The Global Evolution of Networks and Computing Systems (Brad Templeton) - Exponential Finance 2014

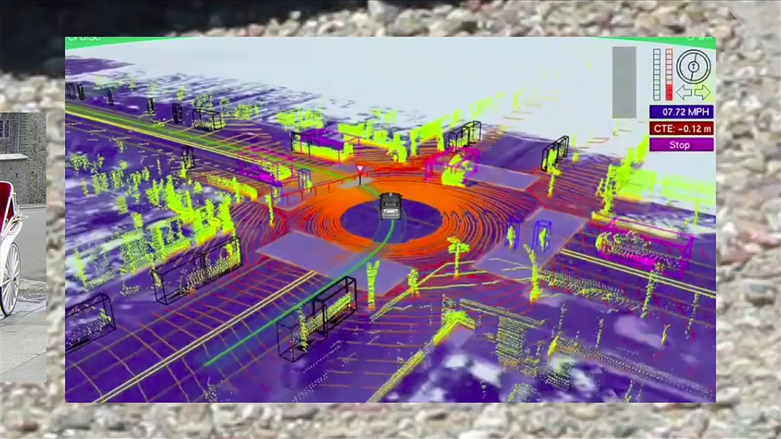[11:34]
Seeing all the time in 360 degrees through the magic of more modern sensors.
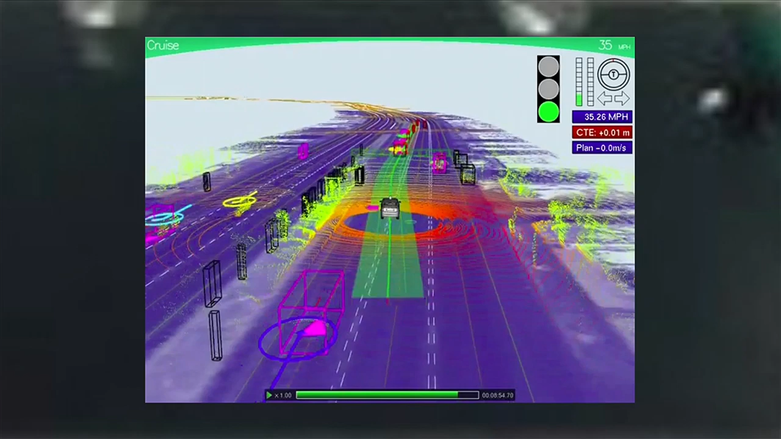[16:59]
And so the car sees all the other cars, the trees, the rocks, the curbs, the lines, all of these things in three dimensions, giving it this ability to know there are things out there and not hit them even without necessarily being able to identify them, because computers are not as smart as human beings at doing that.